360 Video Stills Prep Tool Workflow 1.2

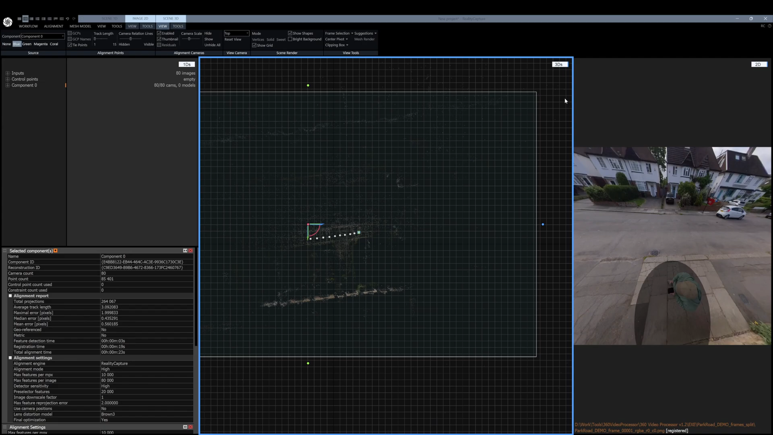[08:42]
alignment tab uh and then under tools and the scene 3d we can just clear region so we just remove the box that gets automatically put around and then while selecting this main component uh because sometimes you get smaller ones you want to set the ground plane and
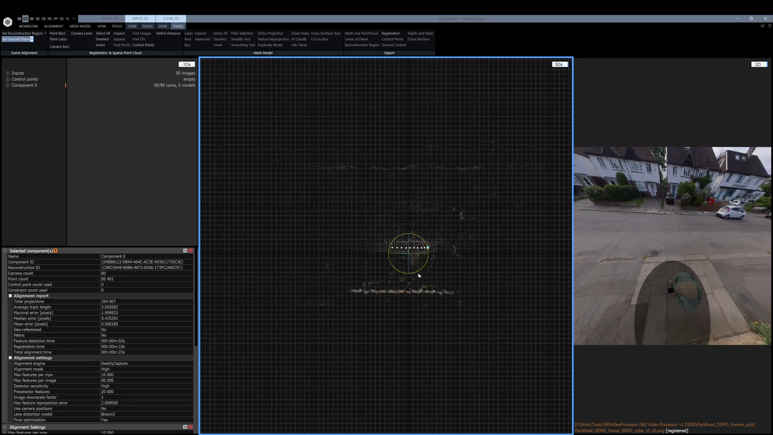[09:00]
in this one i'm just aligning it up a bit better here i always find this easier to kind of do in reality capture but you can do it post-shot as well um and then use the numeric keypad switch around you can see this so i think that's the garden actually that's the room there and the middle because the rest of the scene here um
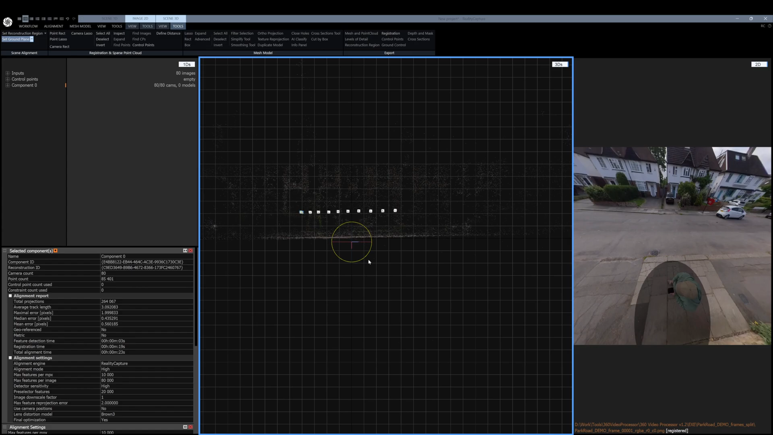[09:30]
and if you actually a good tip is if you move further away it slows down the sensitivity of that rotation